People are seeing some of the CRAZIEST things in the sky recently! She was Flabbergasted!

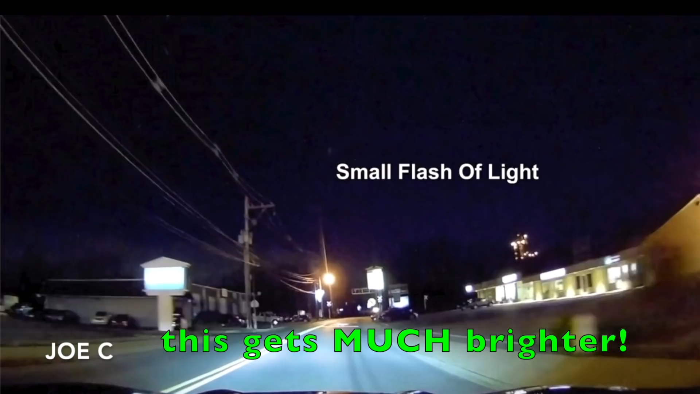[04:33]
one here there was no storms that wasn't lightning so it couldn't have been i
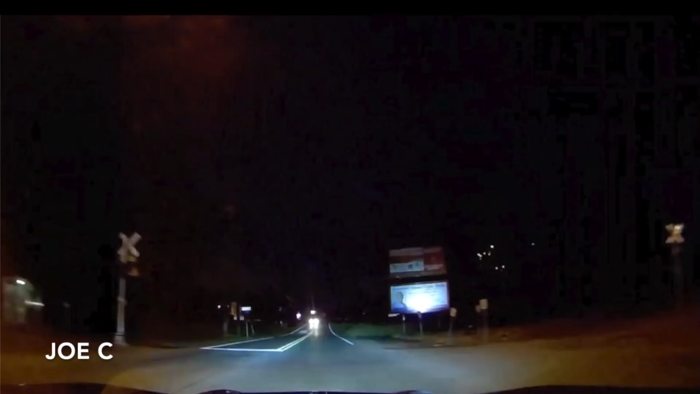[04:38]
suppose it could have been but it wasn't storm induced um transformers sometimes
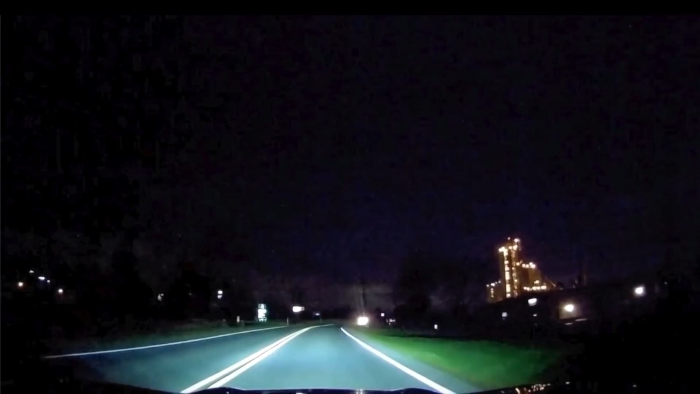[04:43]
tornadoes i've seen it myself in the middle of a hurricane will will blow transformers sometimes the flash is green sometimes it's blue when i
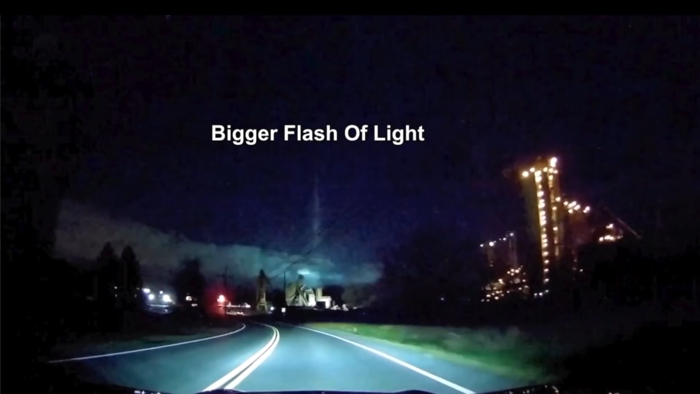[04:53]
was in a hurricane i saw flashes very similar to that without the big beam going up into the sky from a hurricane but there's no hurricane here you can see stars in the sky there's some clouds over there but they're not thunderstorm clouds what in the world